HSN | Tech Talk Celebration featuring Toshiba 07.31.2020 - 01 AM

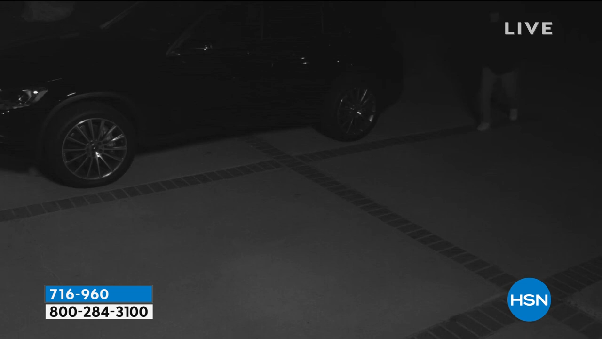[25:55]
Amazing night vision, which is so important. Obviously, you want crystal clear night vision. You can activate a siren from this. You get the alert straight to your phone.
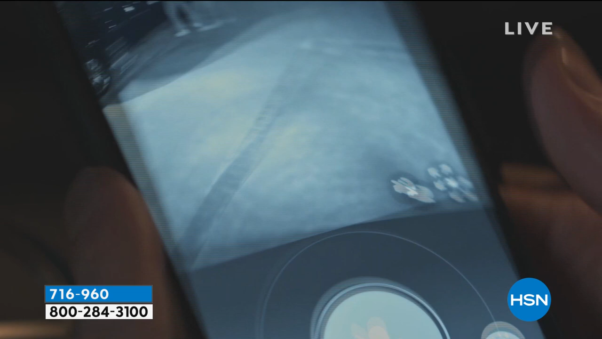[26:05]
Extraordinary convenience and an award-winning product from Toucan.
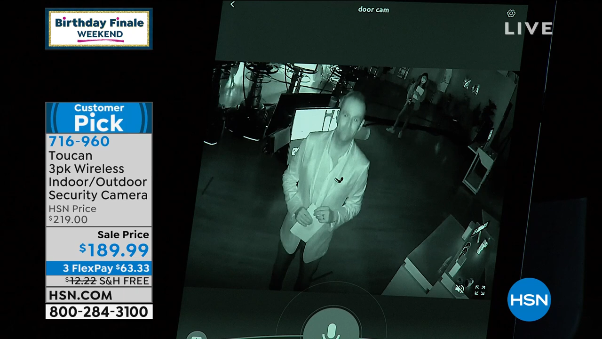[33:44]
And the thing is you can set the settings so easily on the app. So look at, I can still see your microphone. I can still see your cards. You're looking snazzy. And remember it has two-way communication, even in the dark. So I can communicate to them.